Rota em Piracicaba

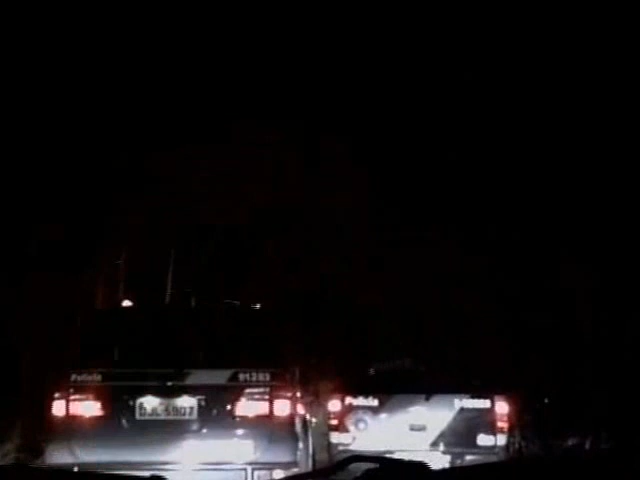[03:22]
Muitas viaturas aqui no local, viu? A gente vê que a ação aí foi conjunta. Polícia Federal, H-Eco. A gente vê muitas viaturas da Rota.